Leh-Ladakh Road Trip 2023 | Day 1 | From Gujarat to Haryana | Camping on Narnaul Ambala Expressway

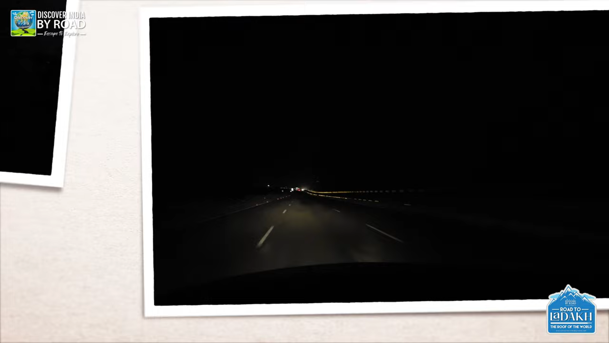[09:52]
दोस्तों अभी करीबन साड़े दस बज रहे और अभी हम लोग कटकुतली से कुछ दिर पहले हैं यहां